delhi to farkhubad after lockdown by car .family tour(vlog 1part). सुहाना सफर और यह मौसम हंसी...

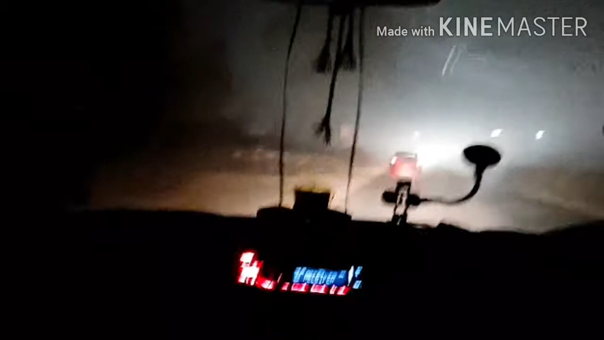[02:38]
तो रास्ते में ती दूसरी गड़ी मिल गई तो लाल वाली गाड़ी से आगे चल रही है वह गाड़ी तो हम मारे तिनों गाड़ी एक